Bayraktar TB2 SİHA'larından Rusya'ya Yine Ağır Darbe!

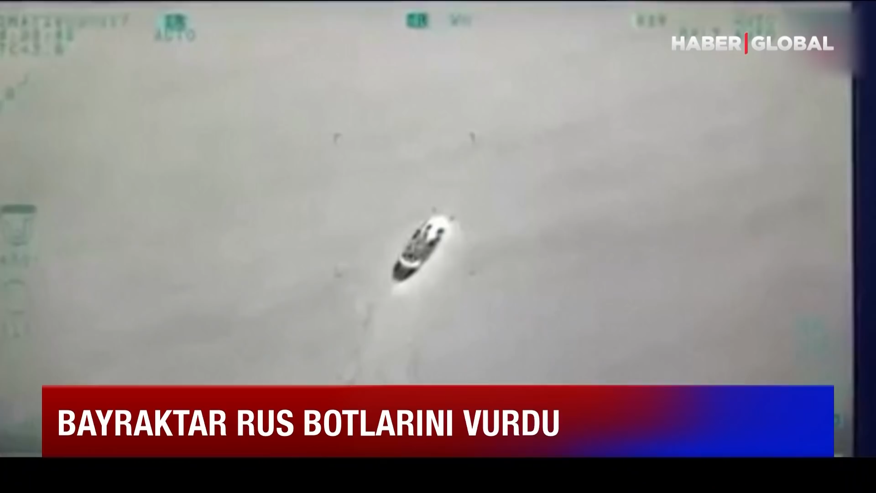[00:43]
Nokta atışı operasyonun görüntüsünü Ukrayna Deniz Kuvvetleri paylaştı. Bayraktar Sihası Karadeniz'de seyreden iki Rus devriye botunu işte böyle vurdu. Bu operasyon yılan adası yakınlarında düzenlendi.
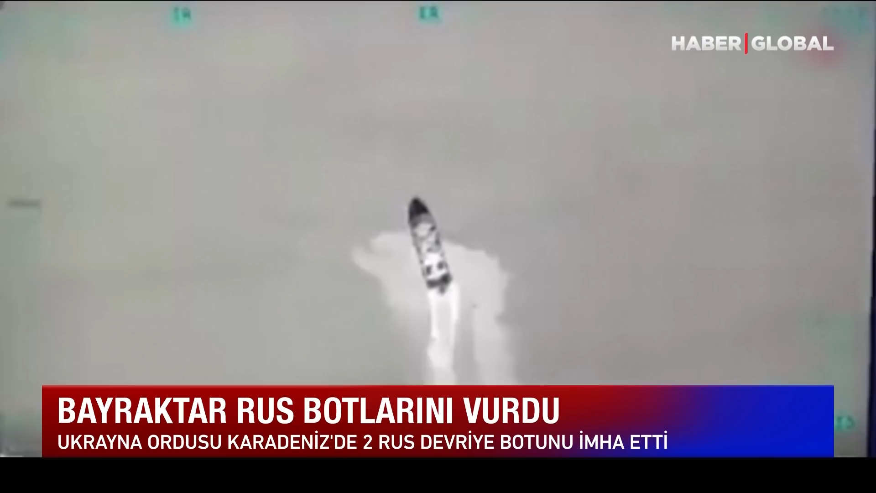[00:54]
Gelişme kritik önem taşıyor. Çünkü Bayraktar TB2'ler savaş sırasında ilk kez deniz hedefini başarıyla vurmuş oldu.